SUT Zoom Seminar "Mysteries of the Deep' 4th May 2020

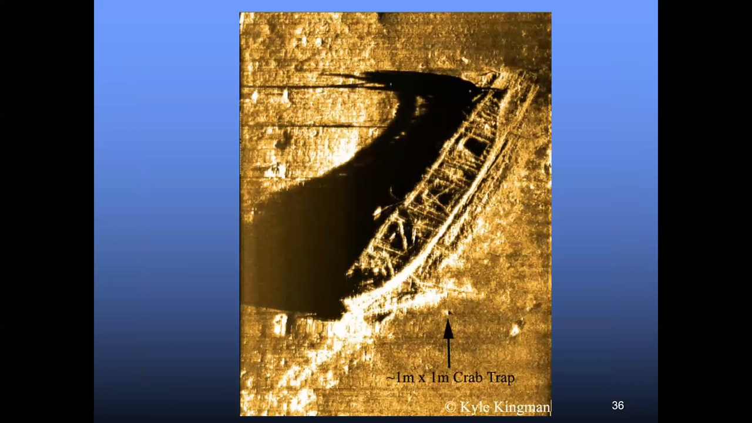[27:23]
And, you know, by the time we get into the late nineties and the early two thousands, the quality of the imagery you start being able to pick up from the sea floor is, is almost photographic. Uh, as you can tell in this particular image, you're down to one meter by one meter size targets being clearly identifiable in the, the footage from the sea floor.
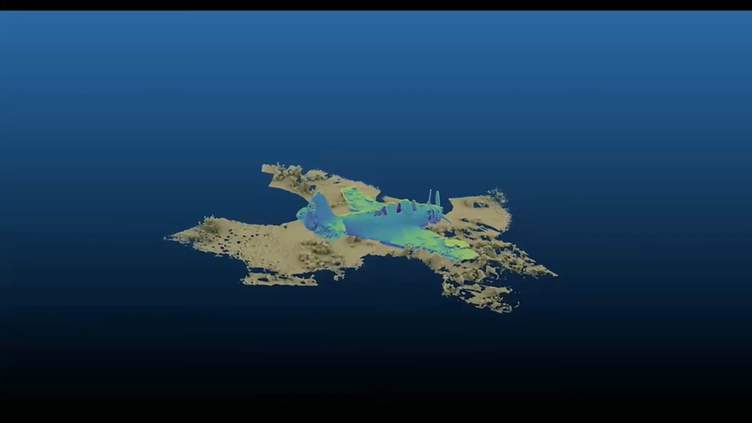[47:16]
You know, so it's, it's amazing. This is a combination of, uh, laser scanning and, uh,
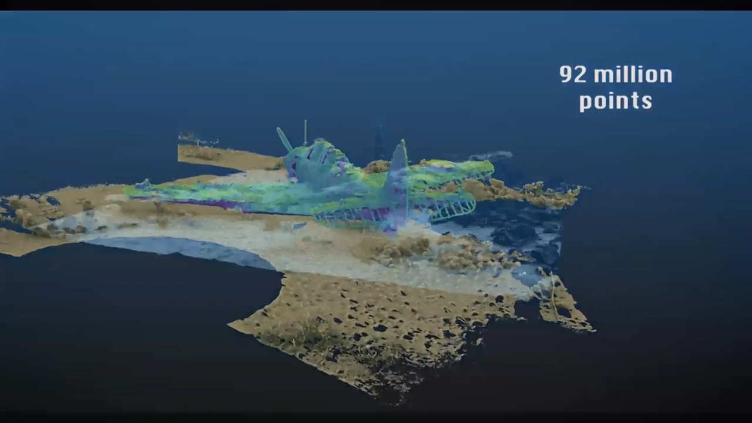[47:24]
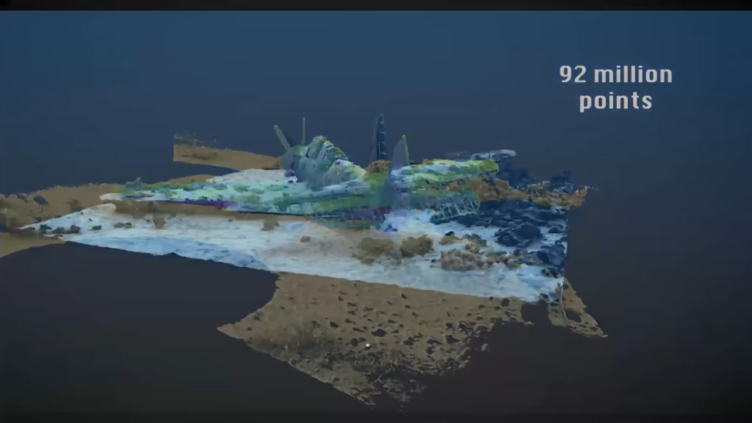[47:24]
photogrammetry 92 million points of data
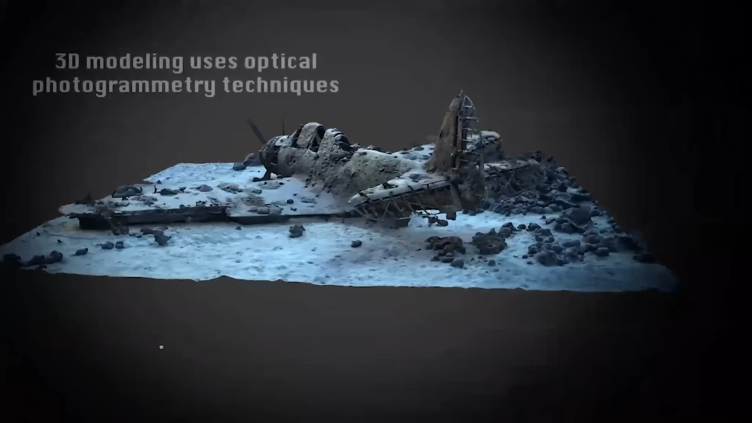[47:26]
right
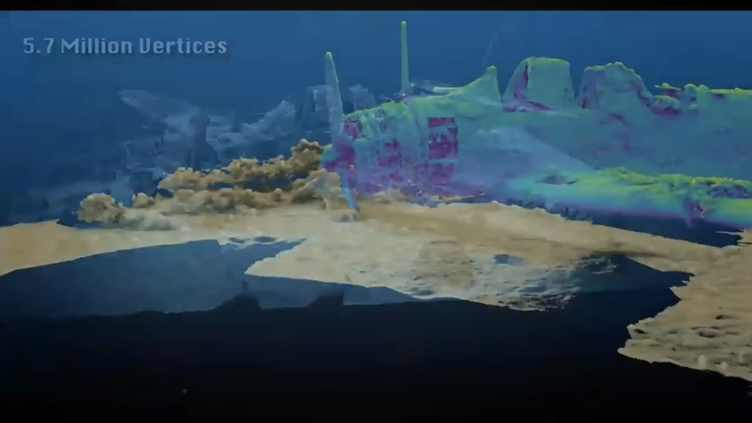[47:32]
down to individual corrosion holes in the, in the propellers and airframe.